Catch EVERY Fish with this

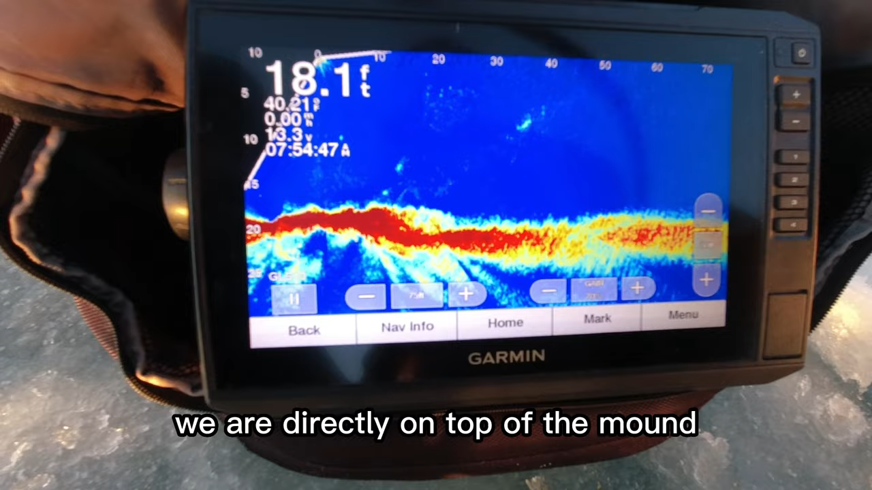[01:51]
On screen: depth 18.1 ft
We are directly on top of the mound. Usually I set up right here. Yeah.
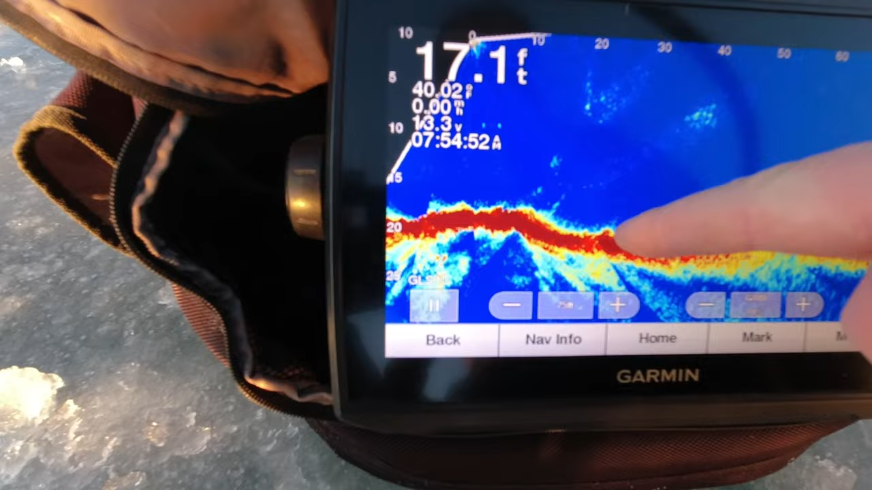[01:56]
On screen: depth 17.1 ft
Gives the fish a vantage point. They come up on top of the cliff. They see your jig here.
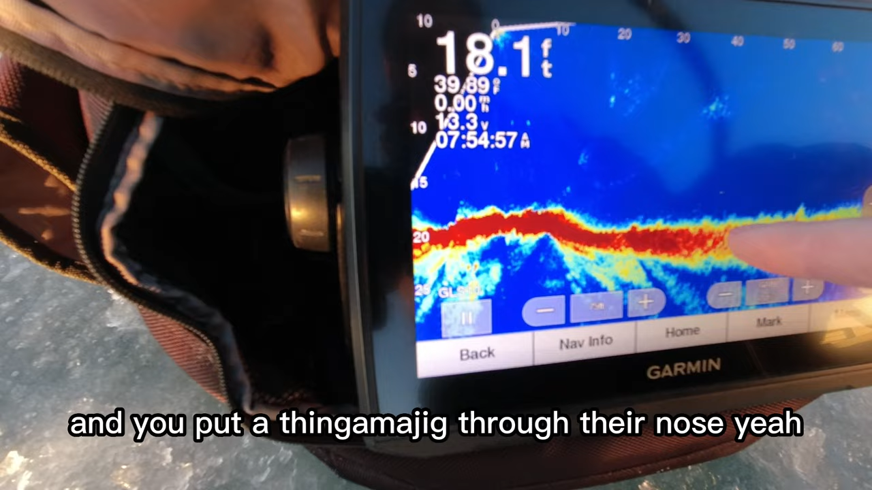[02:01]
On screen: depth 18.1 ft
They shoot down like a rocket, and you put a thingamajig through their nose. Yep. Little boulder over there. So yeah, oh, a couple rocks.